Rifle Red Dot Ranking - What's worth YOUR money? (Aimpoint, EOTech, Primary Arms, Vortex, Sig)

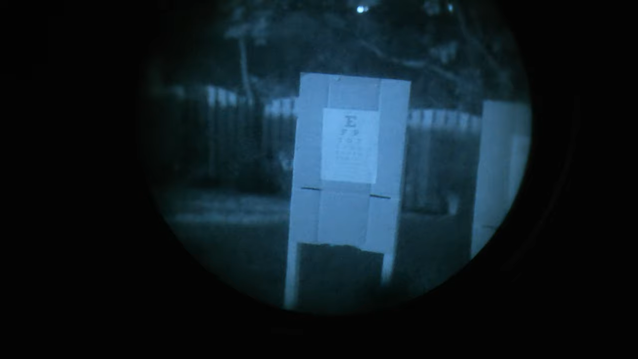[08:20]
passive aiming under nods the lower two brightness settings also made for an easy to see dot on your
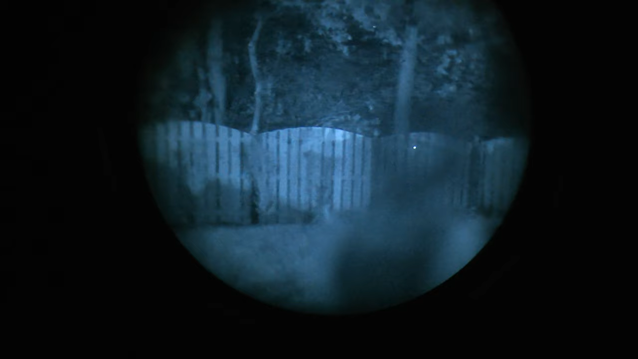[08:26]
way to walgreens but with no quick way to swap your illumination back to you know a white light configuration so you can actually see your optic why
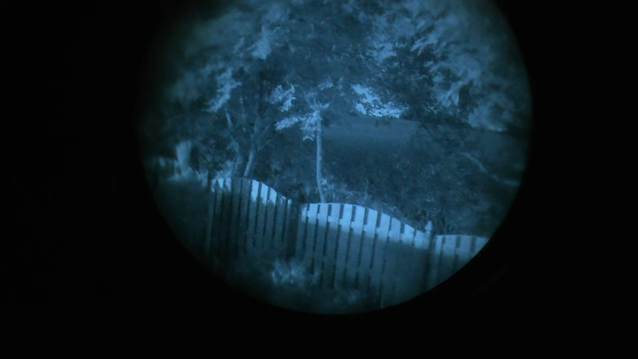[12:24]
worst passive aiming performance alongside the romeo 5 interestingly for passive aiming i do actually really like the large rheostat